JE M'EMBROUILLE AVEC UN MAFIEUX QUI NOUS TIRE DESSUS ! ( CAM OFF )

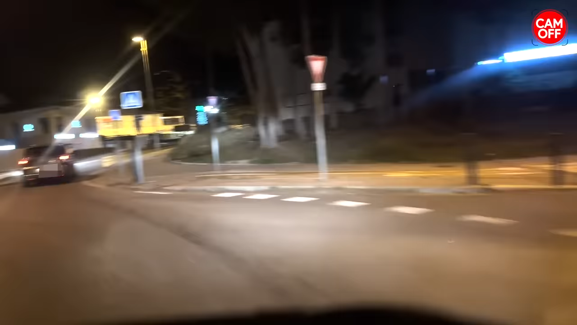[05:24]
Il fait le tour du rond-point, il s'arrête pas. Frère, faut qu'on l'arrête, faut que tu le bloques quelque part. Bloque-le parce que. Bloque-le parce que je sais pas. Je sais pas où il va, frère, mais essaie de le bloquer avant. Bloque-le, tu.
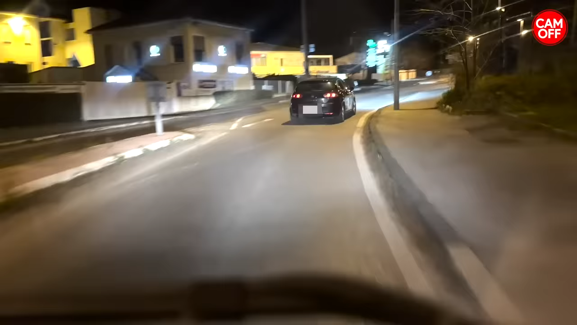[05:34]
Vas-y, vas-y, c'est bon, vas-y, accélère. Putain, non, tu peux pas là, tu peux pas, frère. Mais dès que tu peux, frère, dès que tu peux, t'accélères, tu te mets devant.